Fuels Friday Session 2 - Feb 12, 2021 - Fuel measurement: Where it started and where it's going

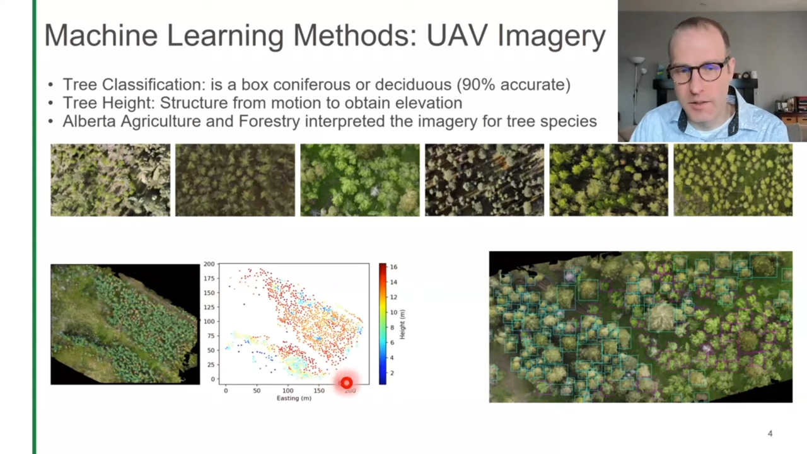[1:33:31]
We're trying to classify the trees as coniferous or deciduous. The next thing that we can do is look at structure from motion in order to get elevation data. So not only can we calculate density, we can calculate tree height for every tree that we've boxed or identified. Some of the applications, we've already discussed them.
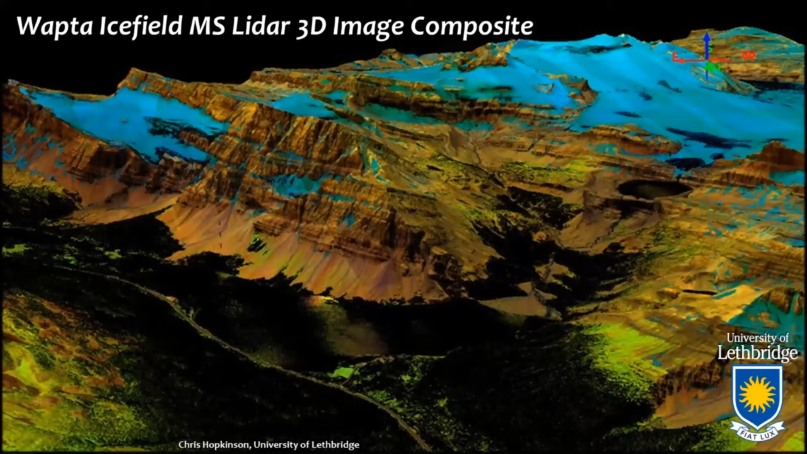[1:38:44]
high resolution using three laser wavelengths.
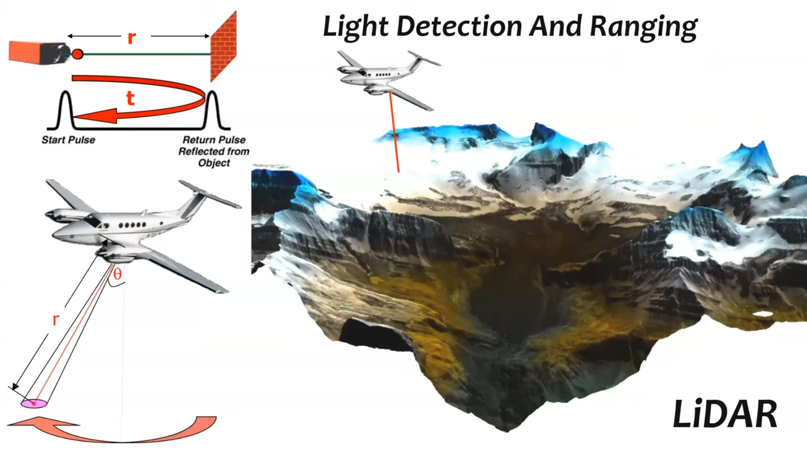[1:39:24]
Most commercial airborne LIDAR mapping systems operate just outside the visible range in the near-infrared to short-wave infrared, and in addition to a 3D map of the Earth's surface, we also generate a laser-based intensity image.
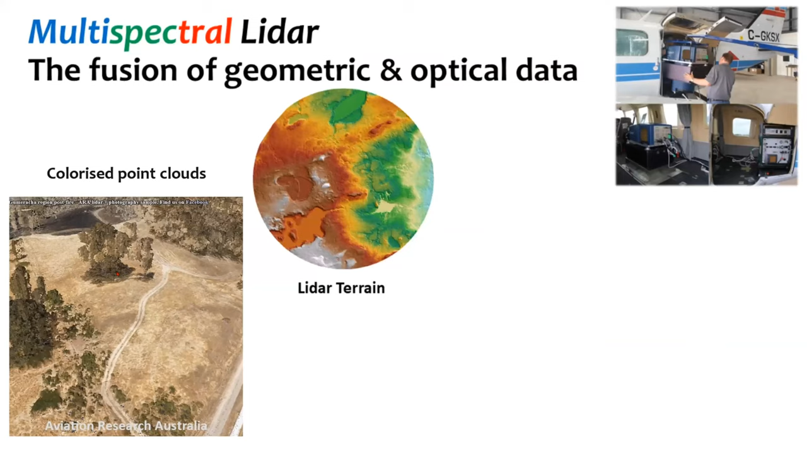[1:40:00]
However, the primary derivative from most LIDAR acquisitions is the terrain or digital elevation model. In forestry and most ecosystem research, of course,
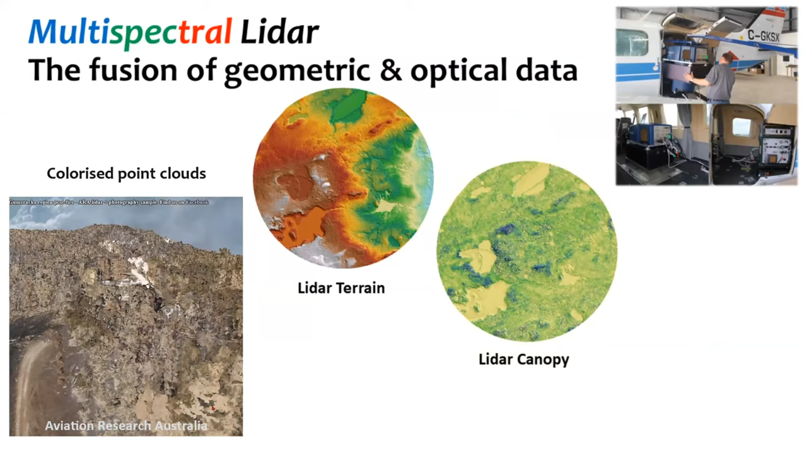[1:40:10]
vegetation structure is equally important, and this is where LIDAR excels by providing detailed canopy models. And with the latest multi-spectral LIDAR systems, we can produce composite images based on the three-channel laser intensity.
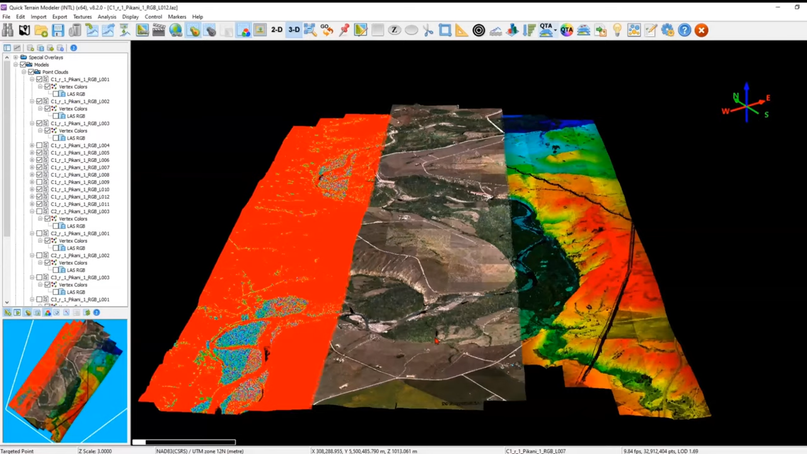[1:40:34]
In the center, we have true RGB colorization, and at right, we have elevation and intensity.
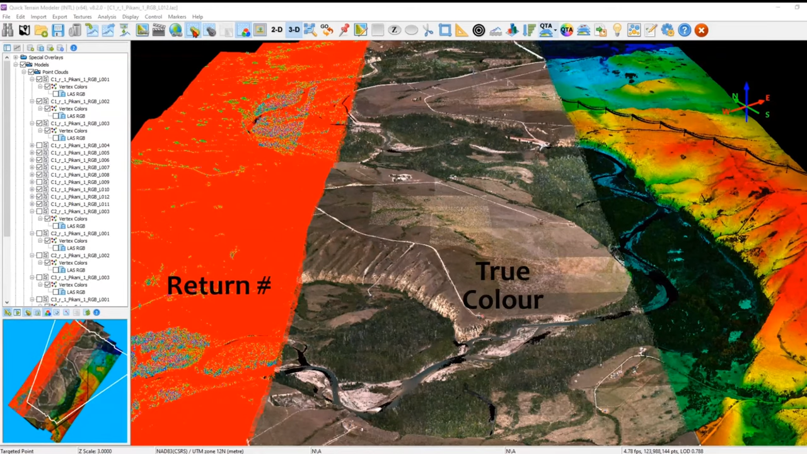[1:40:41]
In combination, such LIDAR datasets provide a rich, three-dimensional, and thematic data environment for feature classification and modeling.
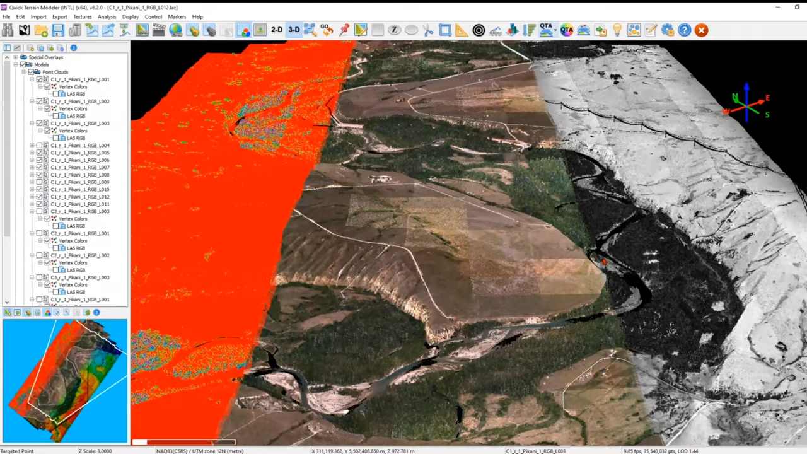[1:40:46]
Focusing on laser pulse intensity,
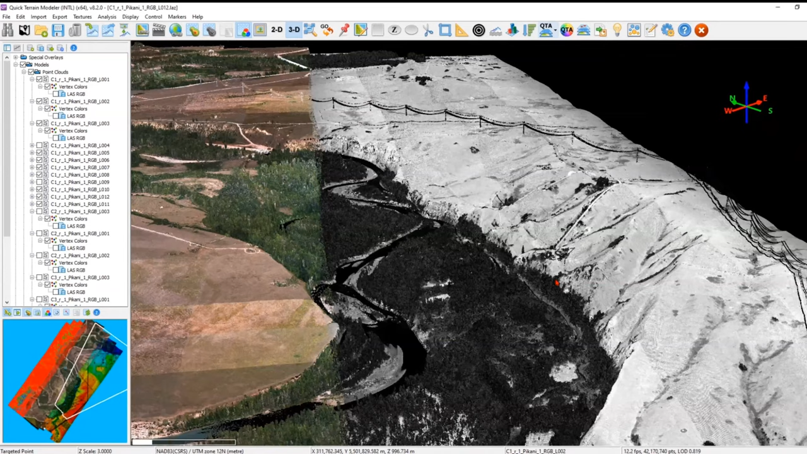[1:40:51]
here we see the grayscale response over the same wooded and bare ground landscape for all three laser channels of the Titan multi-spectral scanner.
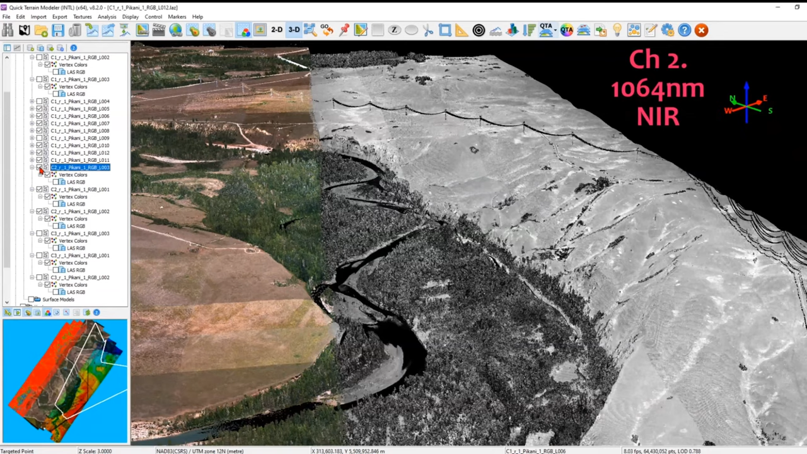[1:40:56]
For applications that require vegetation structure, like biomass,
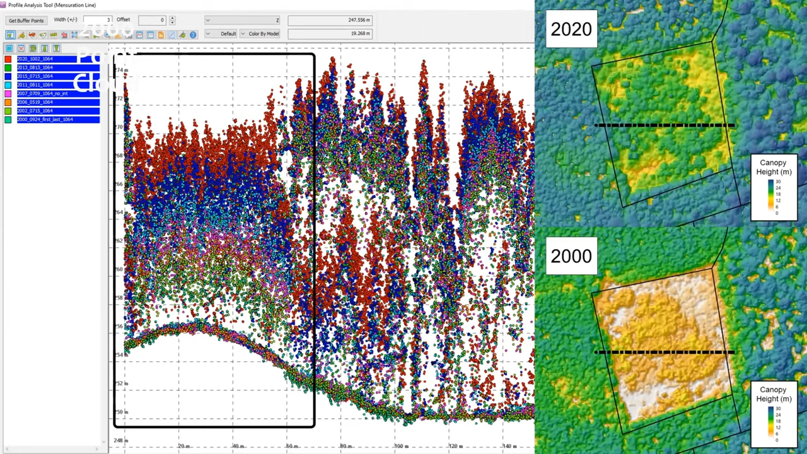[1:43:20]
If we focus attention on the small rapidly growing stand at left, we see how the point cloud captures the change in canopy height through time. However, it is obvious from this progression that by focusing on the upper canopy surface,
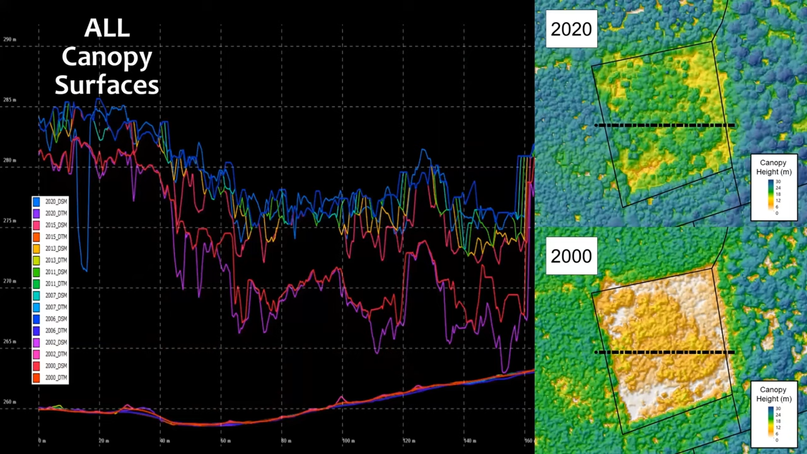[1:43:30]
a lot of the internal forest structure is missed, hence illustrating the value of extracting as much information from the point cloud as is possible.
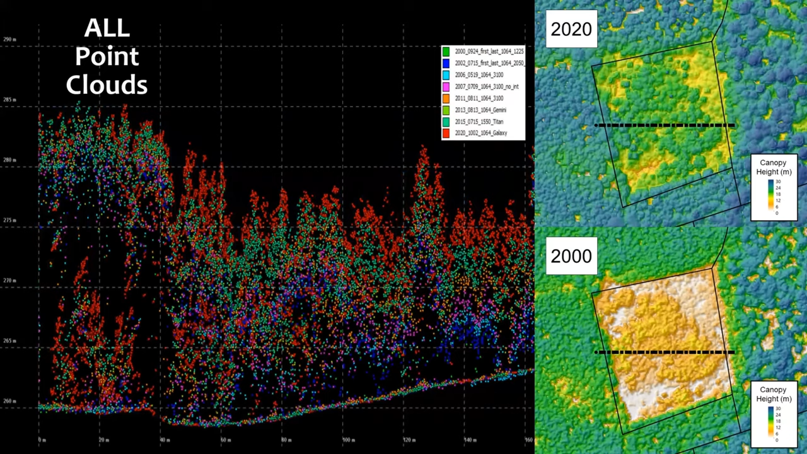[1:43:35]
Finally, even without point cloud structure information,
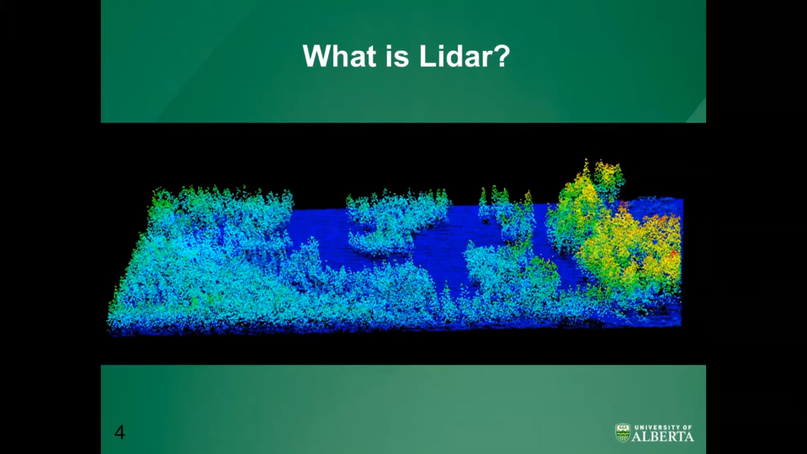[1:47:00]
Each little dot represents a location where a laser reflected off of an object and returned back to the sensor on the aircraft. The dark blue dots in this image represent ground hits, and the yellow dots represent laser hits that occurred near the top of the canopy. LIDAR metrics describe the attributes and distribution of the point clouds and can be compared to field measurements to make a model.